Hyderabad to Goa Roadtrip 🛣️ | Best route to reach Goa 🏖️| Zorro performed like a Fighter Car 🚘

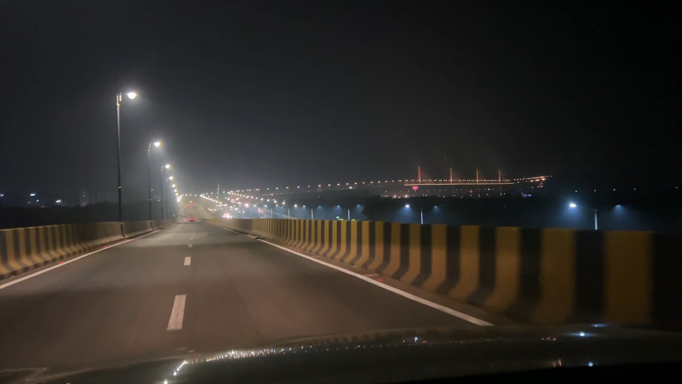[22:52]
ये है गोवा का नज़ारा रात को क्रिसमस के 2 दिन पहले, और अगर आई वुड से क्रिसमस की 1 रात पहले,
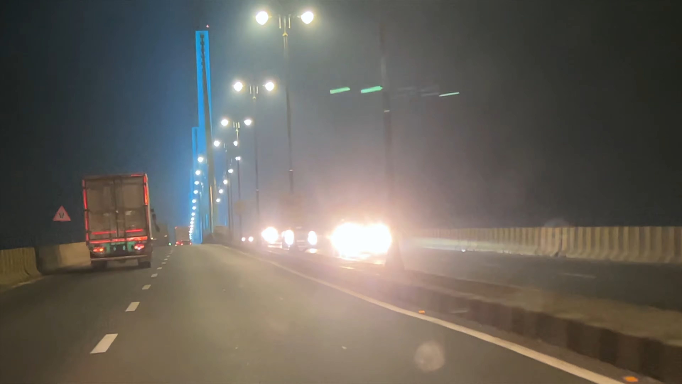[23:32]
और आपको लेफ्ट हैंड साइड पे पूरे जो कैसिनो के दिखेंगे सारे जो क्रूज रहते हैं जहाँ पे कैसिनो होता है,
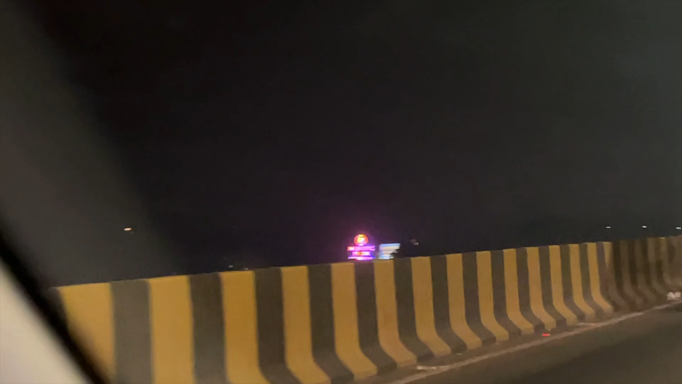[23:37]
या फिर क्रूज में जहाँ पे आप यू नो बहुत सारी सर्विस अवेल कर सकते हो, आप लोगों को पता है आई एम श्योर,
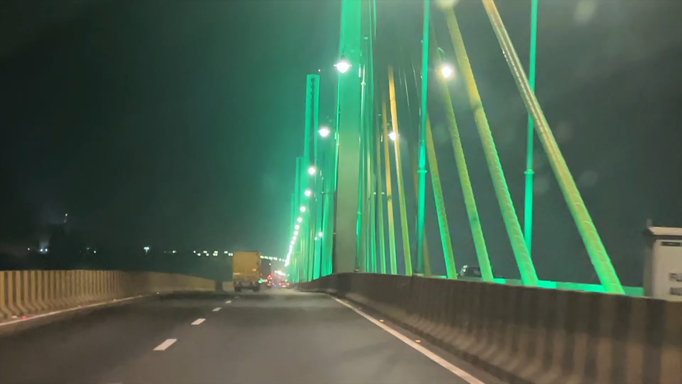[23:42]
तो ये पूरे जो है आपको दिखेंगे लेफ्ट में, एंड दिस इज दिस मैग्निफिसेंट ब्यूटिफुल ब्रिज।